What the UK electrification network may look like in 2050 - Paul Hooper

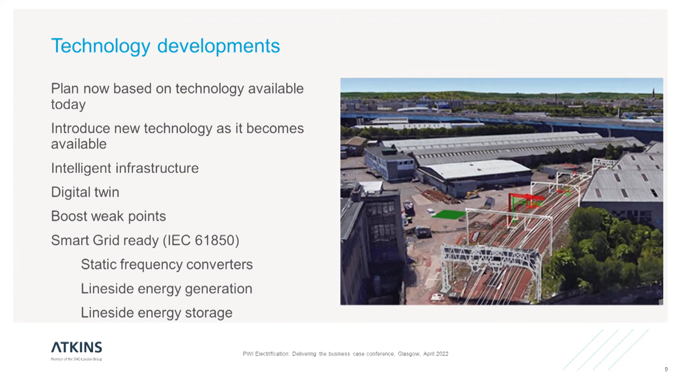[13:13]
be a key part uh another this is actually not a photograph this is uh modeling of just south of glasgow central at selkirk where we did some work modeling there some problems where pantographs were clashing with the infrastructure and by creating a digital twin we were able to uh identify the solution and